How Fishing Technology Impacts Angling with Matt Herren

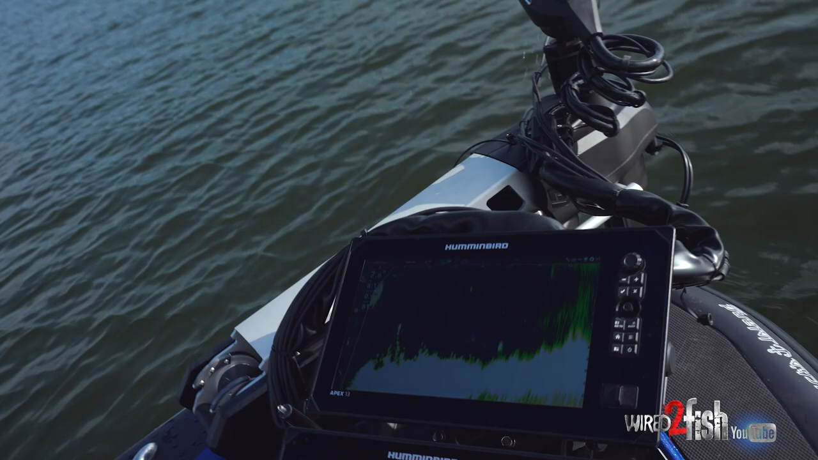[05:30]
and just pull it through and work it through the structure and probably do okay but when these fish are set up and they're not really aggressive they'll sit inside these domes of grass and they won't chase anything
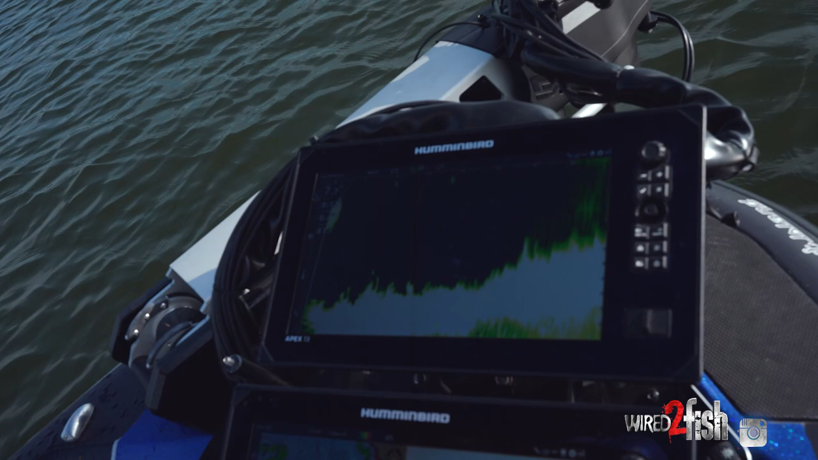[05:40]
so you're truly it's a true flipping bite you're looking for a reaction bite and so you've literally got to penetrate the certain clumps that they're in and by using Megalive
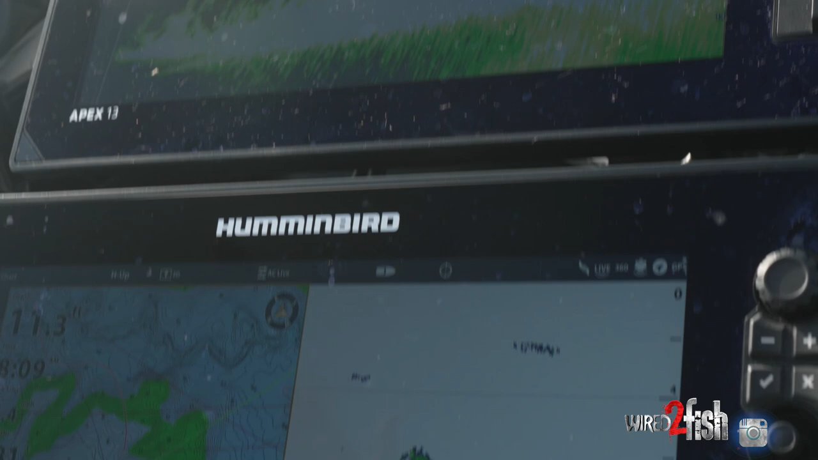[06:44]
areas in it that if when you found them you had to put something down to stay on top of them otherwise
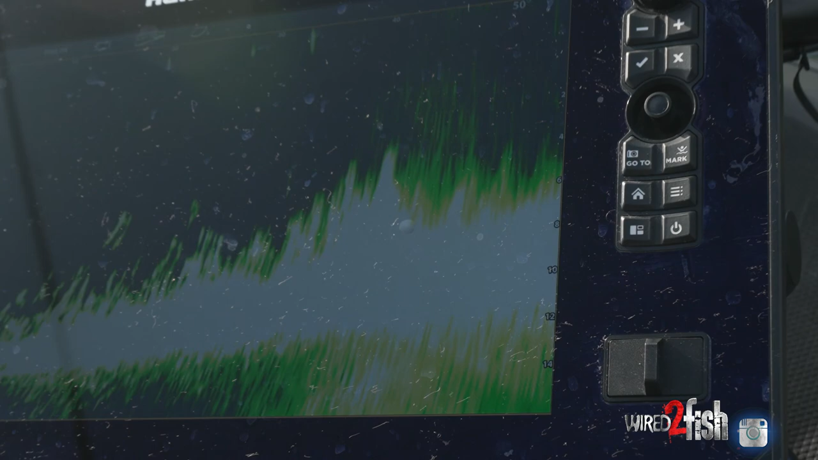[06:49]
you just couldn't gosh there's so many ways that I can keep this boat on a specific place in this grass I could put a waypoint
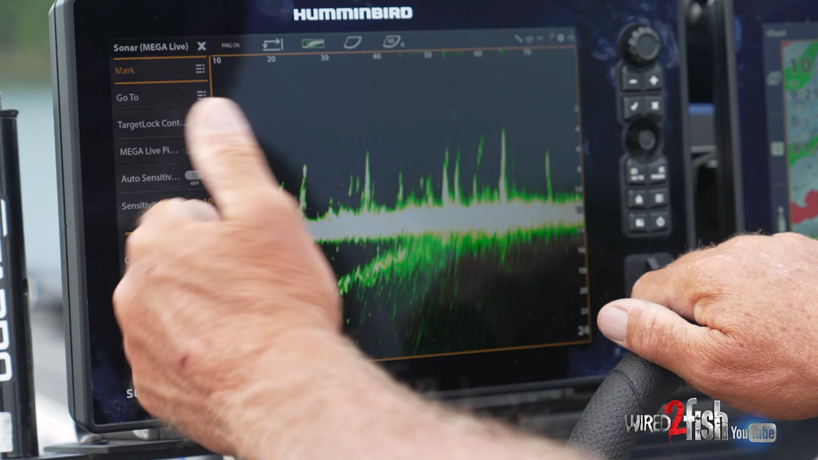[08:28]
you can see this this this is factory settings I haven't even adjusted it I can
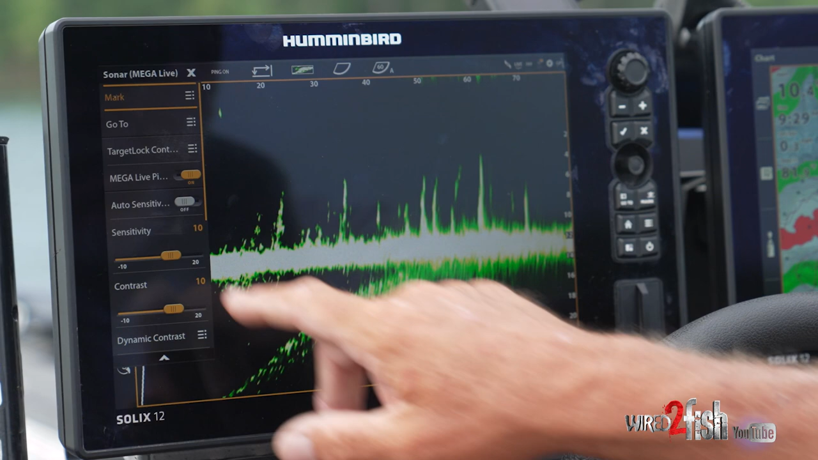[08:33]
take and touch sensitivity I can turn it down and I can watch what it
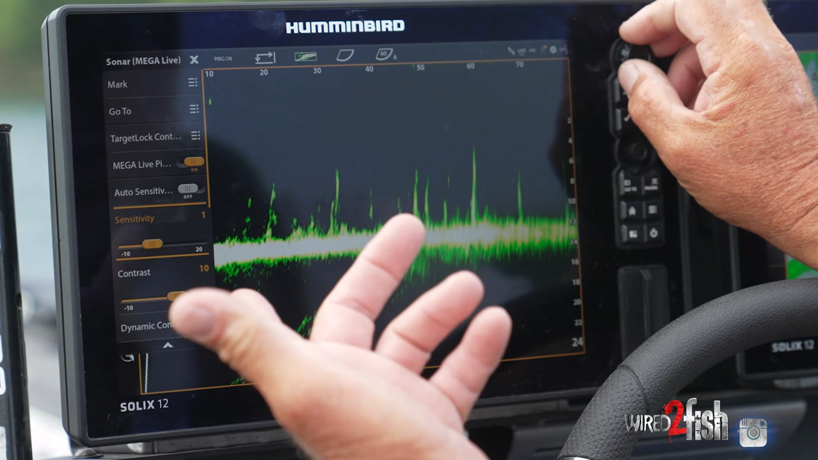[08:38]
does without getting off the screen so I know if I've altered anything and I don't like I can turn it
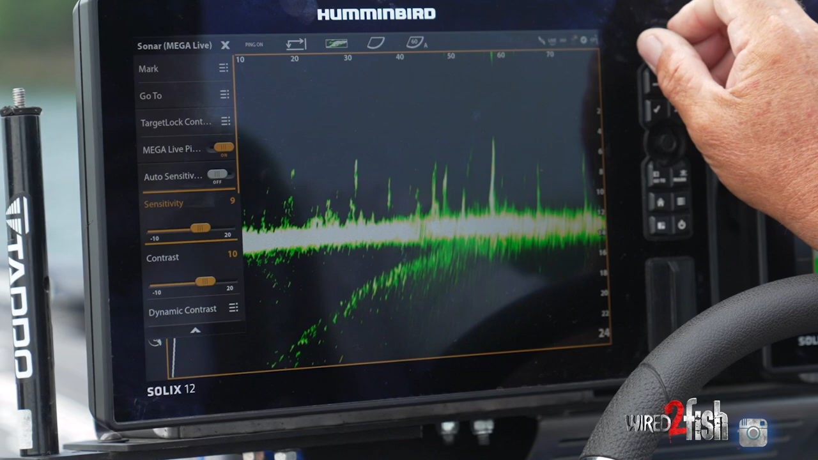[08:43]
up and I can look at the view I can look at the clarity of the screen I can go in here and I can touch contrast
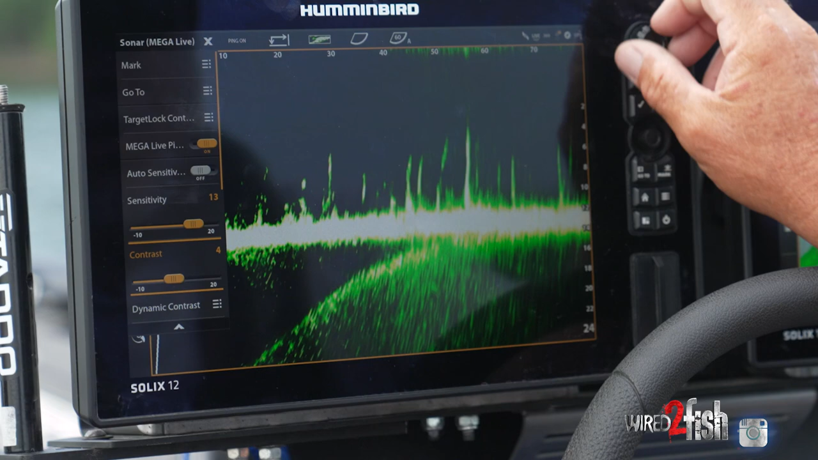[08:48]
I can turn the contrast up and you can watch the screen clean up or
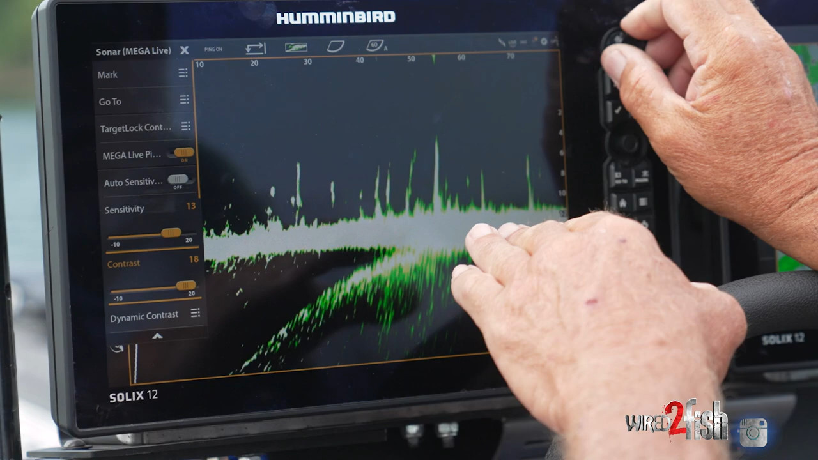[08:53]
I can turn the contrast down the way you learn I mean you can dial turn all these dials
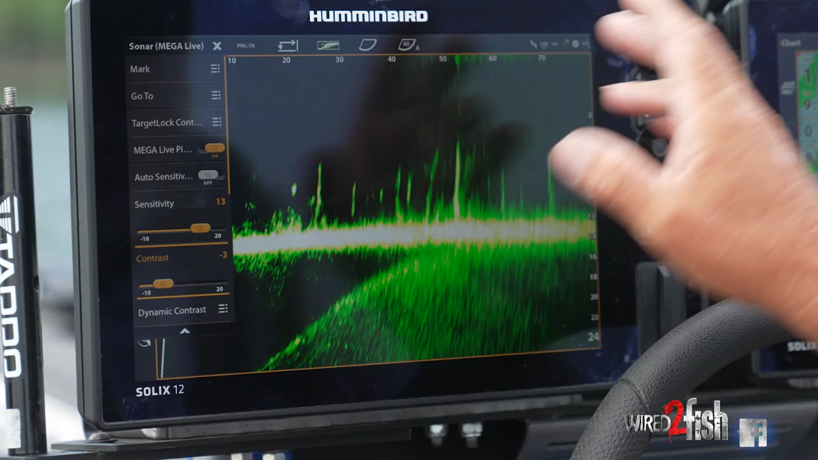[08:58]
all you want but you need to physically see your bait fall you
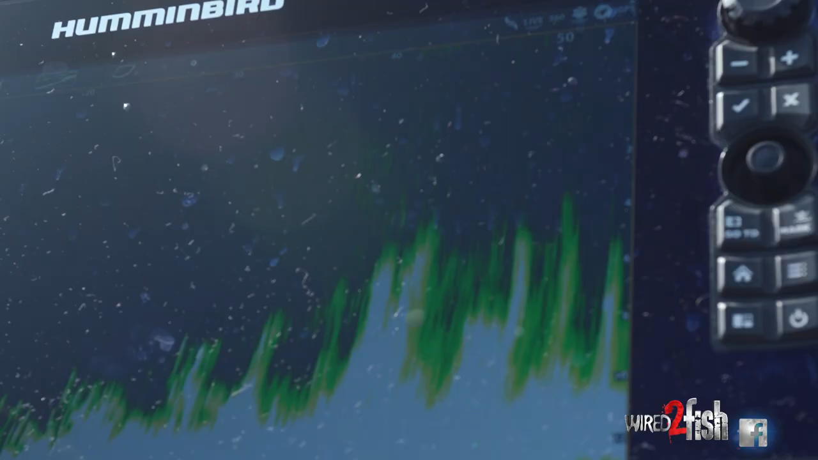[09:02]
need to
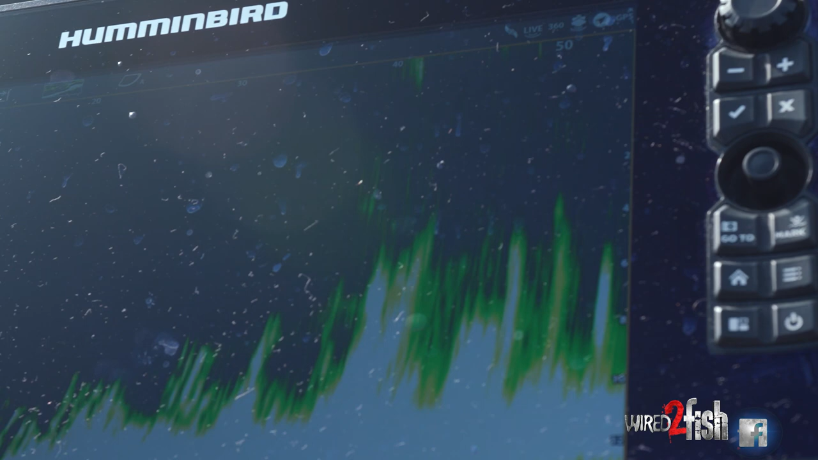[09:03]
see a fish if you know a place that you've always caught them and you know exactly is
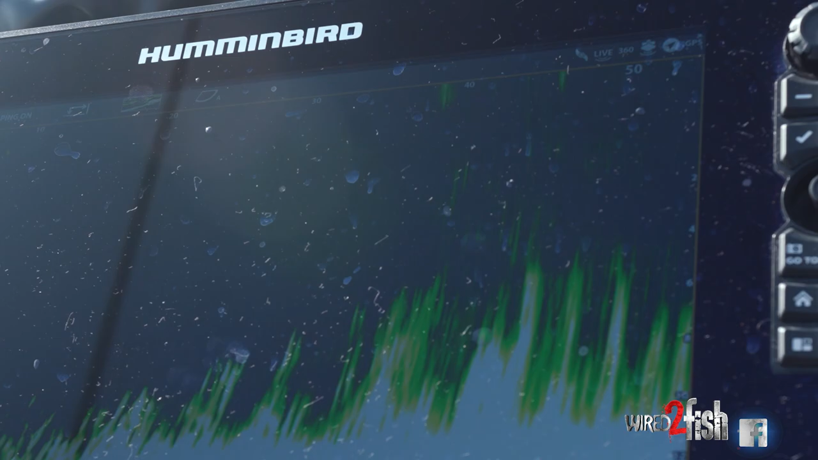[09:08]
what's on the bottom there when you get your when you get your graphs you want to learn how to use them you know what's there go turn them on go play with those settings
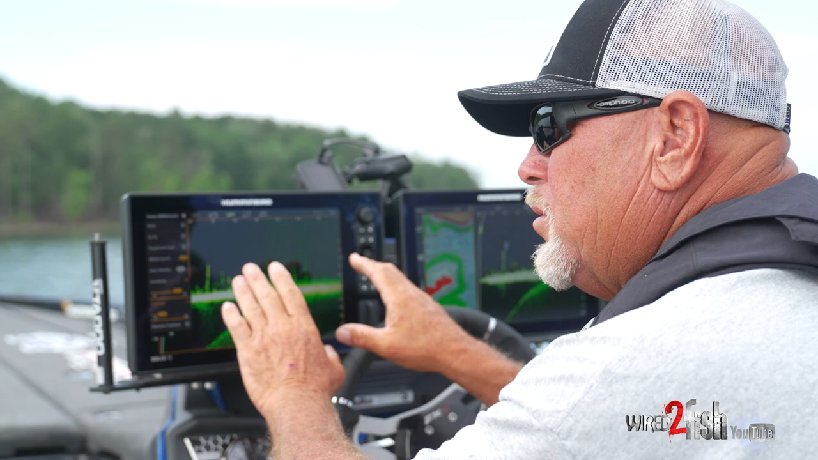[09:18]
on a piece of structure that you know that you know how it lays out and it will teach you more than anything it's it's simple